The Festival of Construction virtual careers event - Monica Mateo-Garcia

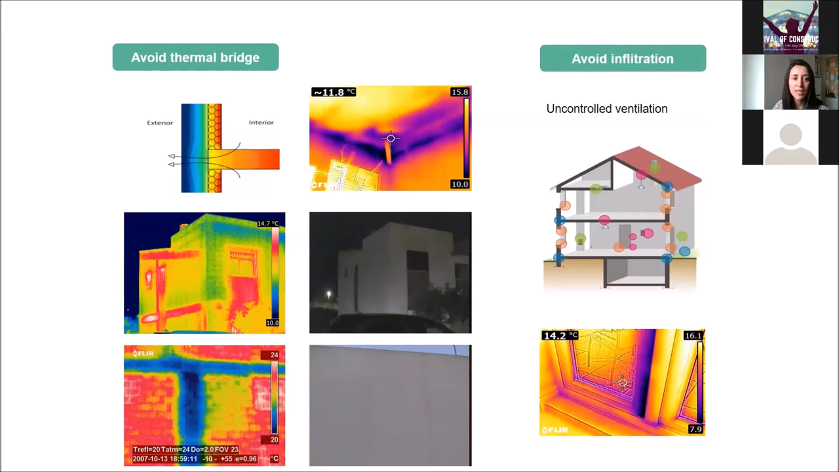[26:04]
You can see the areas marked in red, um, and also avoid infiltration.